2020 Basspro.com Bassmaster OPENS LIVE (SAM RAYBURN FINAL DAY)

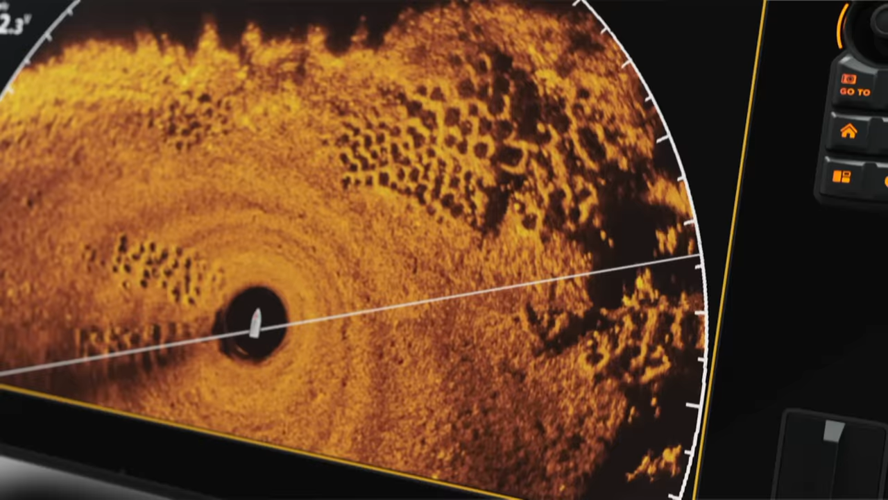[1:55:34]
so you can see fish and every detail in every direction.
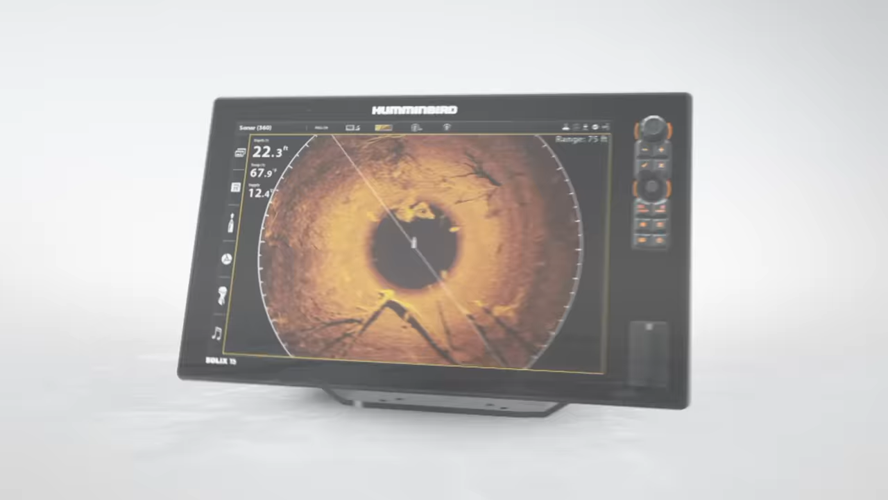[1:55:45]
Mega 360 imaging, only from Humminbird.